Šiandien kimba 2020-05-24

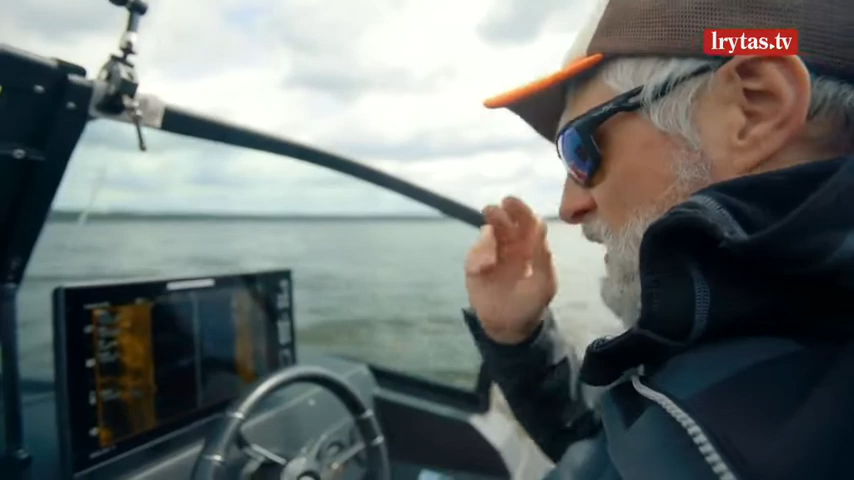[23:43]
Plaukiau su visais flagmanais visų echolotų. Vienareikšmiškai geriausia. Taip, ir va tokios vietos,
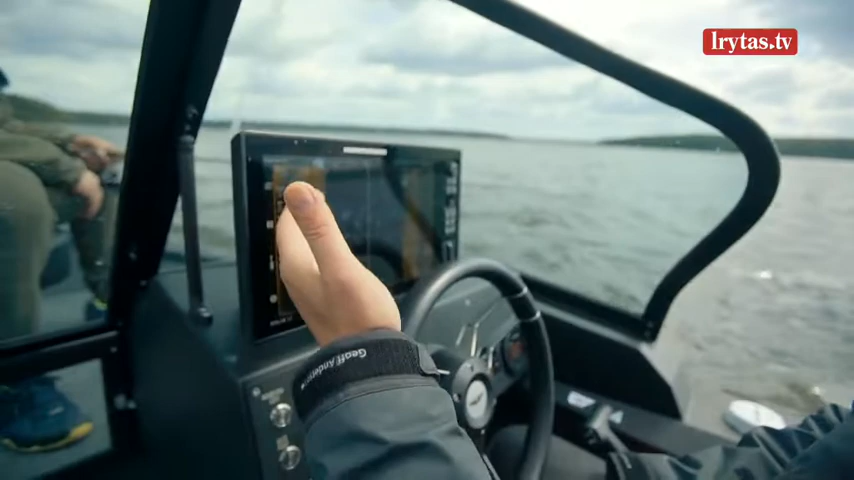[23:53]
va duobytės šitos išmuštos, yra nu pačios rezultatyviausios.
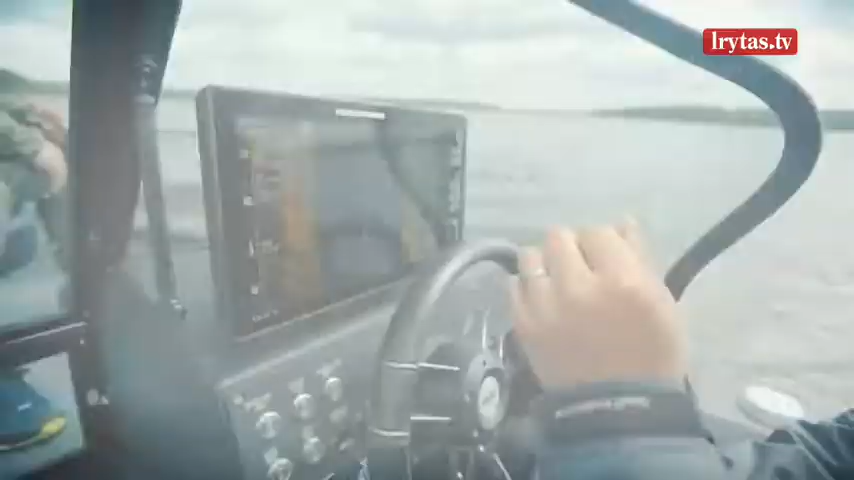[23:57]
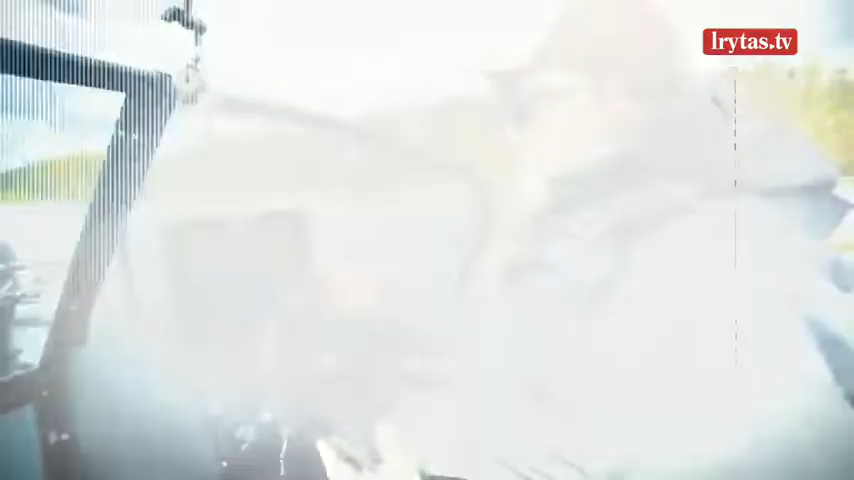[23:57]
Labai faina, kad batimetrija yra spalvota. Tikrai geras daiktas. Labai. Čia galima ir izolinijas pasidaryti ryškesnės, bet nu, pagal spalvą fainiau yra, negu tos izolinijos
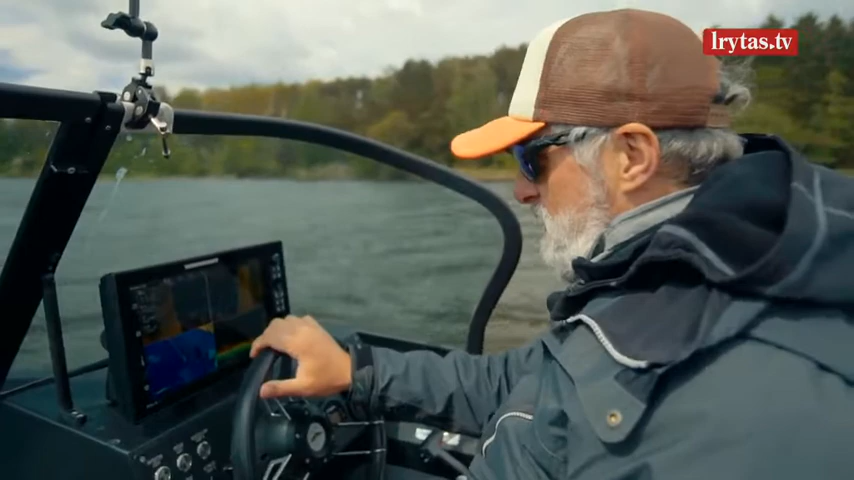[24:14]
labai uždengia visą vaizdą ir čia spalvos matosi kuo puikiausiai, kur yra gilio perkritimas.